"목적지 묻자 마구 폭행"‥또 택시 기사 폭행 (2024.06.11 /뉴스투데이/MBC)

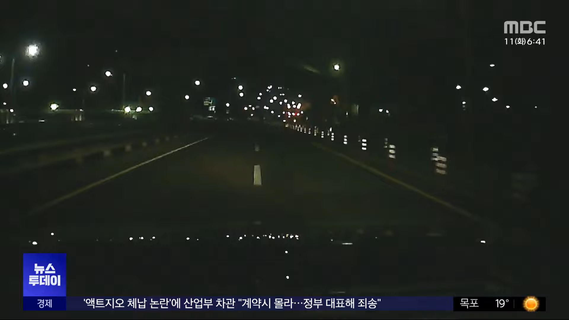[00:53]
그 사이 택시는 차선을 넘나들며 아슬아슬한 질주를 이어갑니다. 황 씨는 인근 지구대를 떠올리고 차를 돌렸지만 찾지 못하고 가까스로 112에 신고 후 차를 세웠습니다.
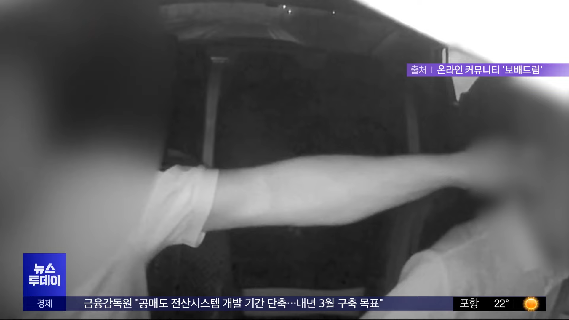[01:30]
최근에는 지난달 31일 경북 포항의 한 70대 택시기사가 승객에게 콧뼈가 부러지고 얼굴이 피범벅이 될 정도로맞은 사실이 뒤늦게 알려지기도 했습니다.
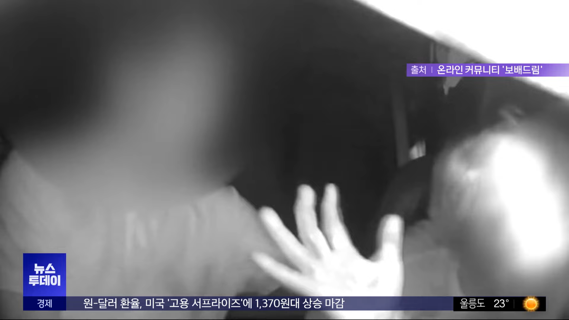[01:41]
이처럼 택시기사에 대한 폭행이 끊이지 않고 있지만 재발 방지책은 미흡합니다.